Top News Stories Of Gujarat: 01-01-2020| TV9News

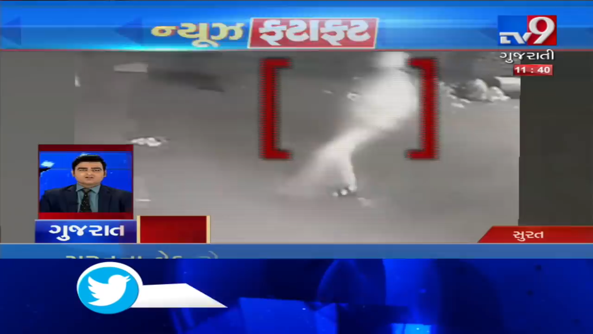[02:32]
सुरतना वेड रोड ना पंडोल विस्तारमा गैंग वार एक शक्सनी मौत सुर्या मराथी गैंग ना शक्षोए डाया गैंग ना शक्स पर घातक अथियारों वड़े करे हुमलो